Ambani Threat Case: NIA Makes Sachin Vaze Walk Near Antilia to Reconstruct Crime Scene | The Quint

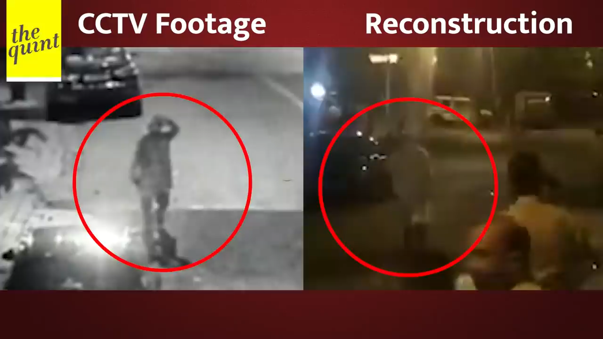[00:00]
इन दोनों वीडियों में दिख रहे लोग क्या एक ही शक्स है आपको क्या लगता है अगर जवाब हाँ है तो मुंबई पुलिस के इंस्पेक्टर सचिन वजे ने ही मुकेशंबानी के घर के पास विस्पोटो को से भरी स्कॉर्पियो पार की थी और जवाब नहीं है तो
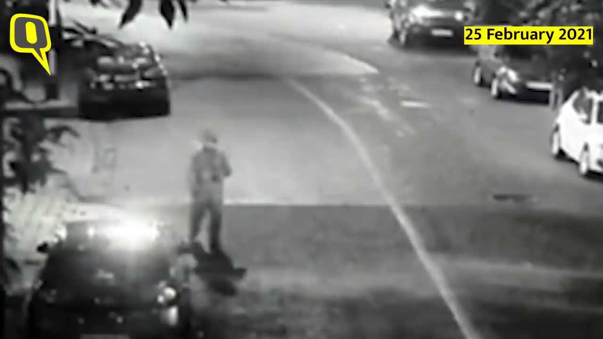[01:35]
CCTV वाला एंगल मिल सके खास CCTV रिजॉल्यूशन के